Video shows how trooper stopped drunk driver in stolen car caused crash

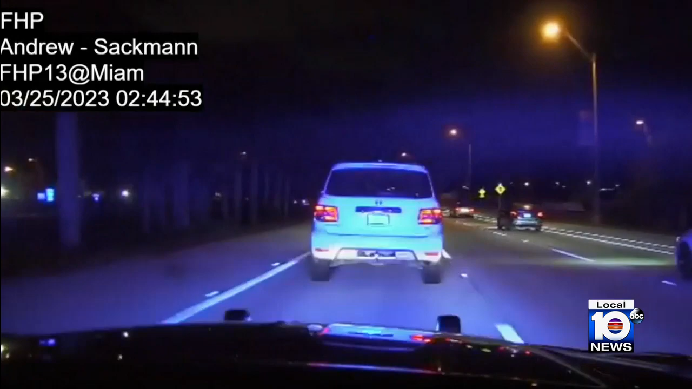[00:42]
eastbound on the macarthur toward the beach the trooper notices what appears to be impaired driving that driver does not pull over as ordered emergency equipment standby listen to the trooper and watch as he pulls that pit maneuver the maneuver does stop the driver the troopers deemed a danger to the roads but not until that car hit the guardrail went airborne which the dash